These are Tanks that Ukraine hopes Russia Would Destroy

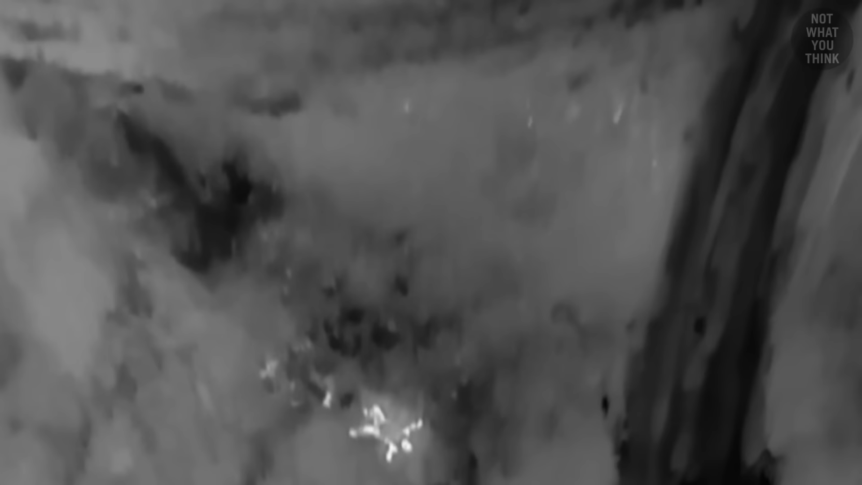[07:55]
Russians put candles inside some mannequins to trick Ukrainians into wasting their FPV drones equipped with expensive thermal cameras.